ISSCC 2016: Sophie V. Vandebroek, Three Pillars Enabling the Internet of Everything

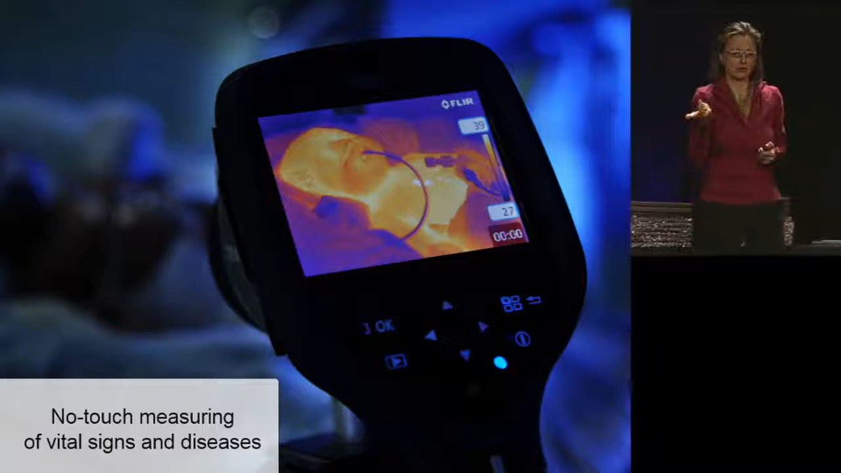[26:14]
and several of you in the audience most probably are also learning how to make cameras smarter, is a technology to remotely monitor vital signs and diseases. I'm going to show you a one-minute clip, and the researchers will talk about this particular technology, which is really one object in the Internet of Everything, this smart camera.